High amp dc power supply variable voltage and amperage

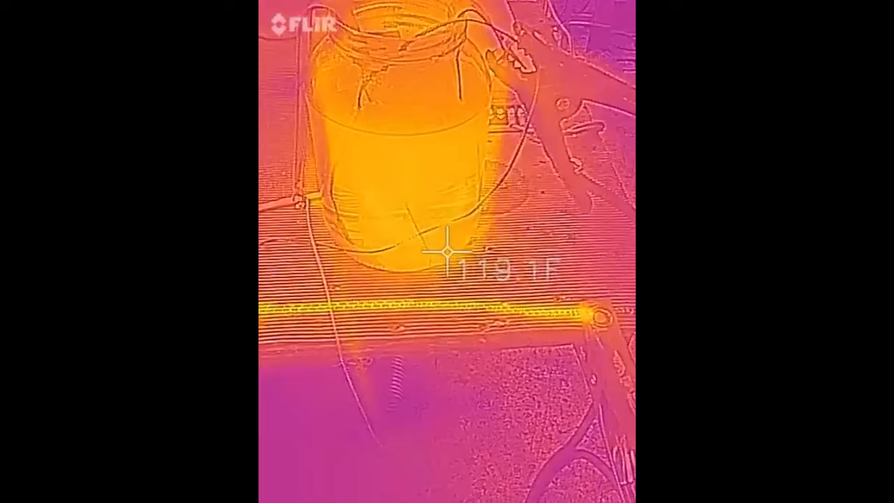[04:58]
we're about a hundred and thirty degrees
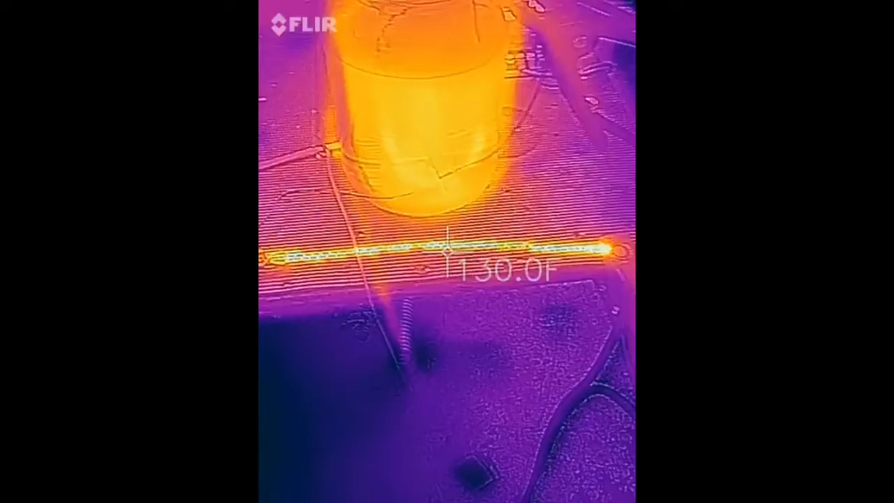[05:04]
there here's how everything else is
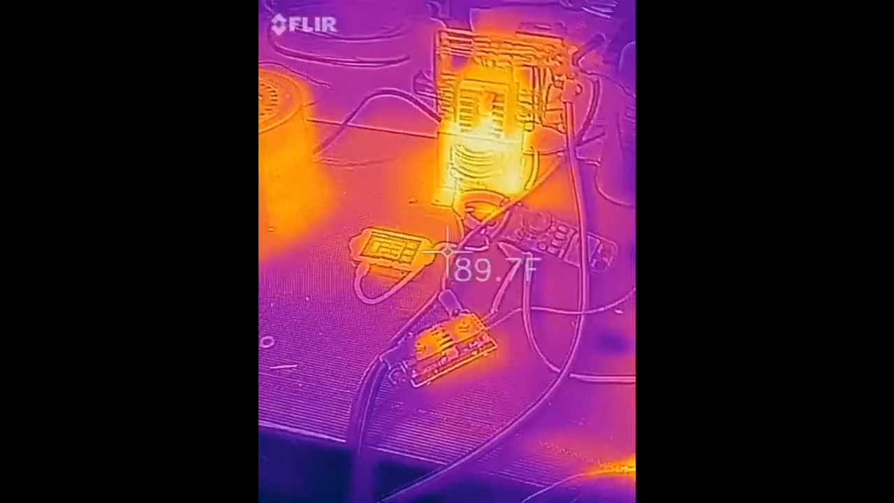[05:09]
heating up look at that transformer this
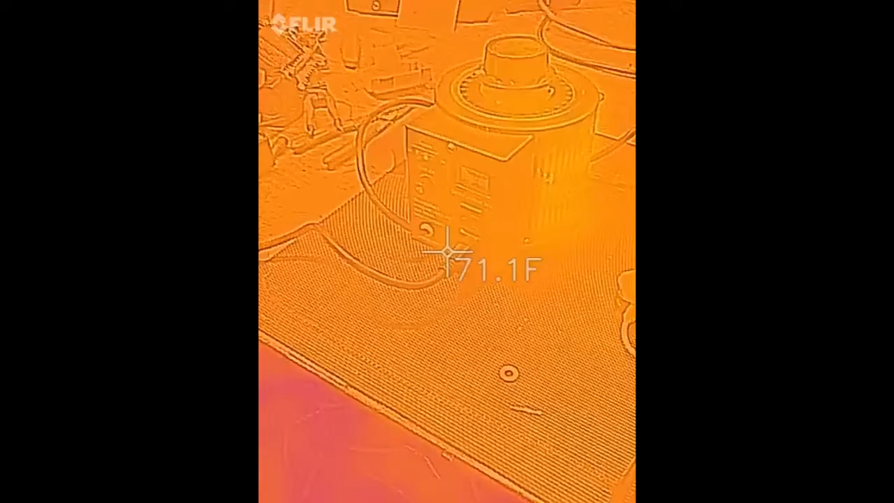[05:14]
camera is not acting right at all but nonetheless you see what I'm talking about Muhammad
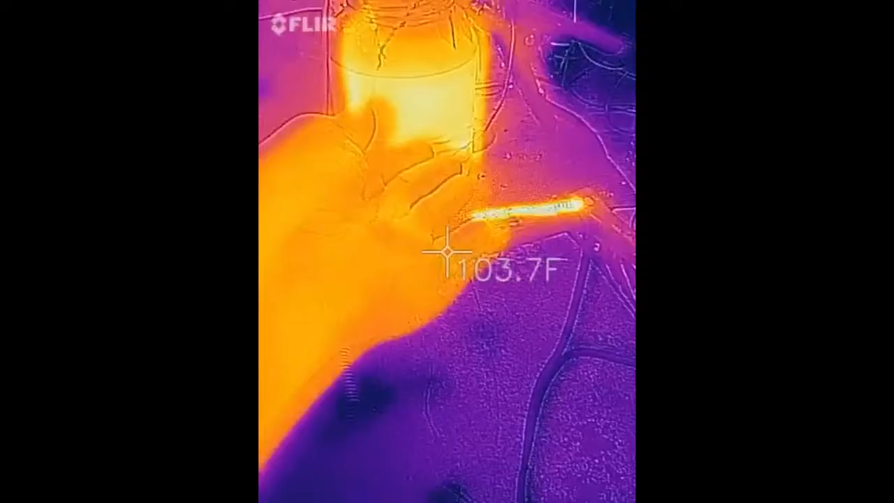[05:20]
On screen: spot 103.7°F
we have a large amount of heat dissipating here I'm gonna move this down ooh that got hot
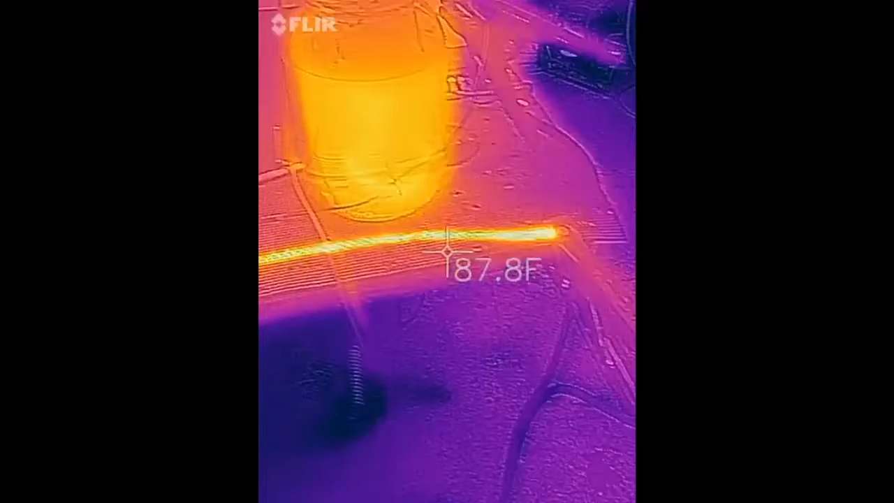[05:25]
at 14 volts I'm at 1
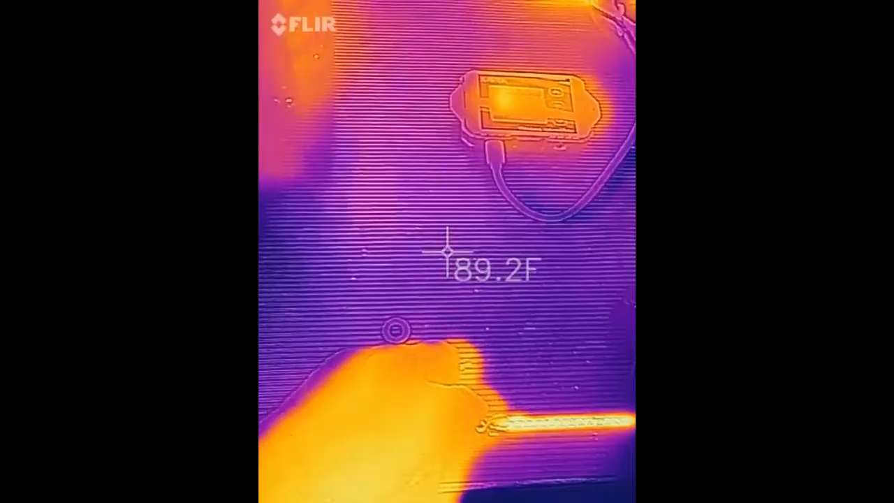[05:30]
On screen: spot 89.2°F
amp and see the wire is getting hot though too
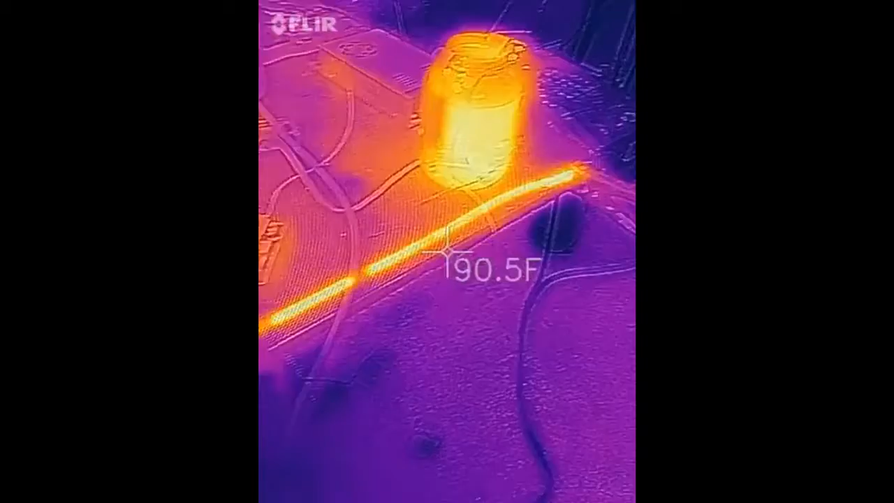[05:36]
On screen: spot 90.5°F
hot to touch even it doesn't always grip it there it
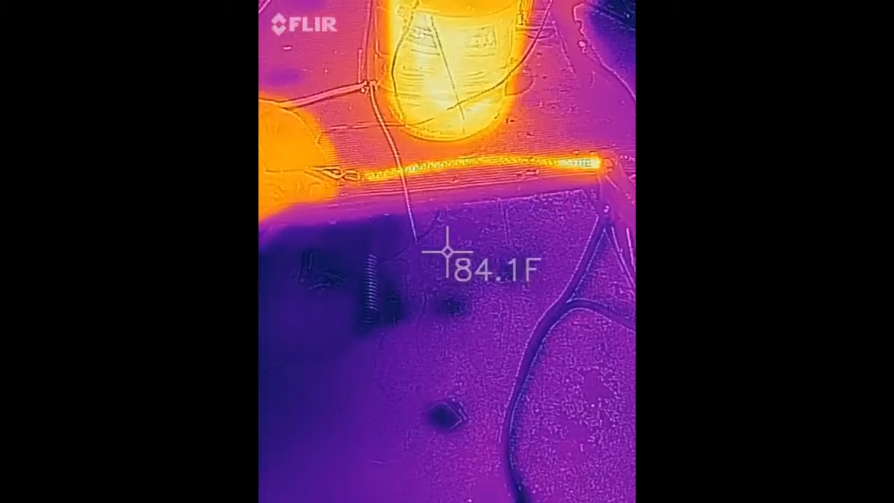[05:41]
On screen: spot 84.1°F
goes almost instantly that's 3 amps going through that little piece of wire there
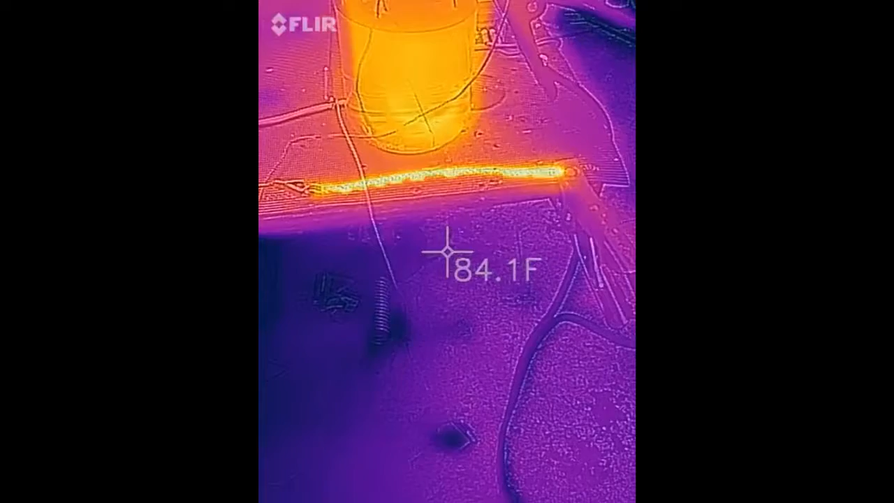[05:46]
On screen: spot 84.1°F
so you get the point